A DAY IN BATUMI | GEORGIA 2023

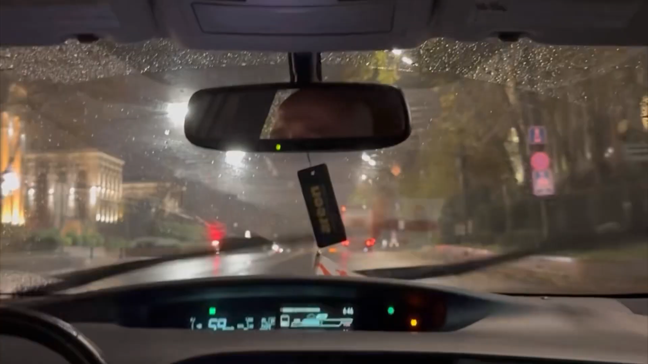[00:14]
rainy morning, guys. So for today's vlog, we are going to Batumi from Tbilisi.